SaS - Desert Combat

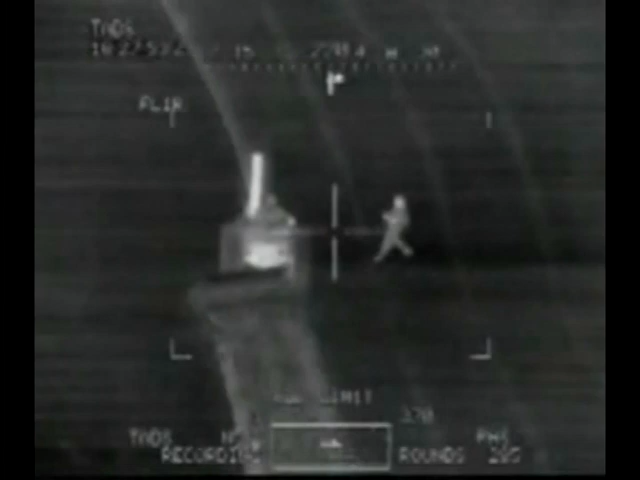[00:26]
Roger. Had a laser range on him. Auto range. Fuck. Better.
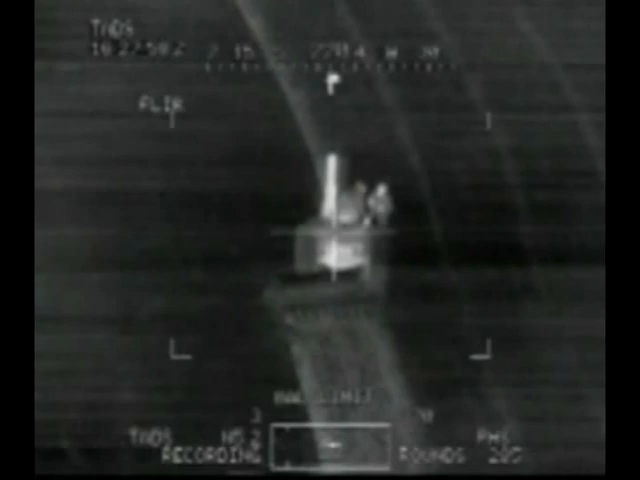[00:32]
Range auto. All right, got auto range on it. Roger.
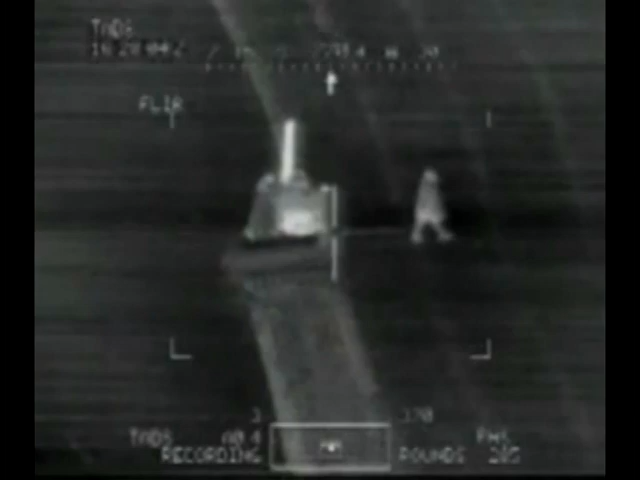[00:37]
Yeah, Roger. Engaging. Got him.
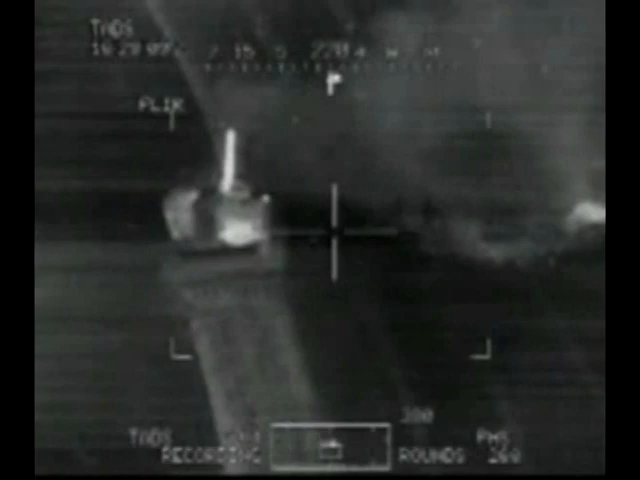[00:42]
Good. Second one. Hit the other one. Hit the truck.
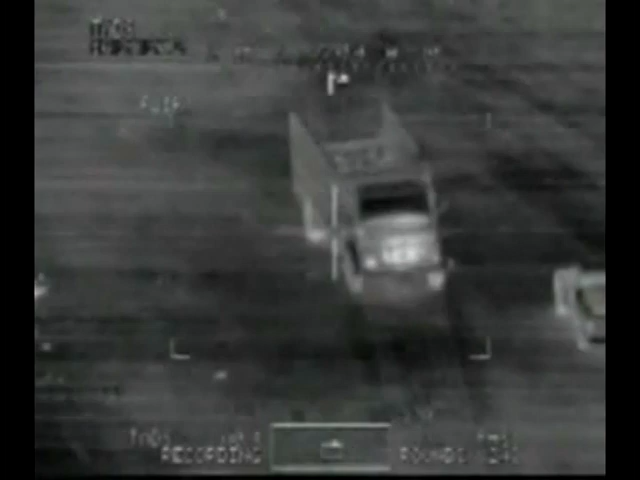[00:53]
Is there anybody in the truck? Wait for movement. Not seeing any. Go ahead and store that.
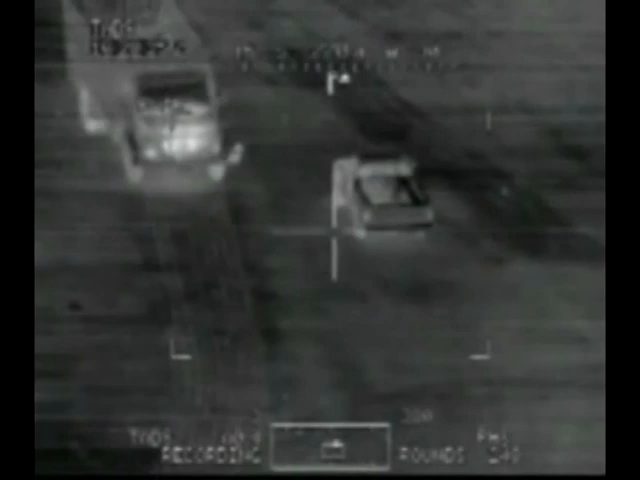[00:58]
Auto range store. There's another guy underneath. Move right there. Good. Firing. Hit it.
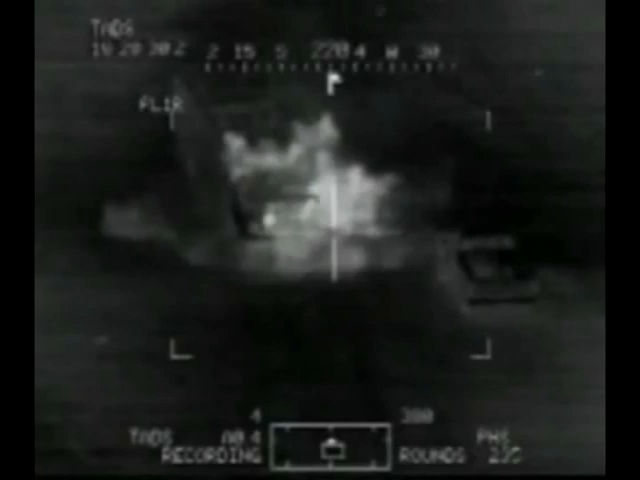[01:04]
Target 4. We're going to take the other truck out. Roger. Wait for movement by the truck.
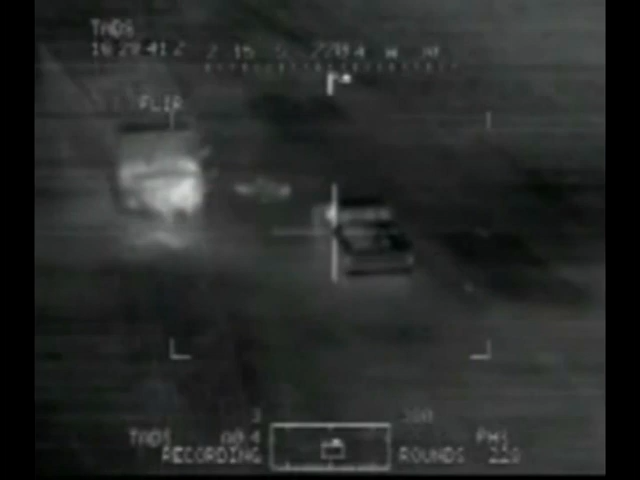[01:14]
Movement right there. Roger. He's wounded. Hit him. Start hitting the truck.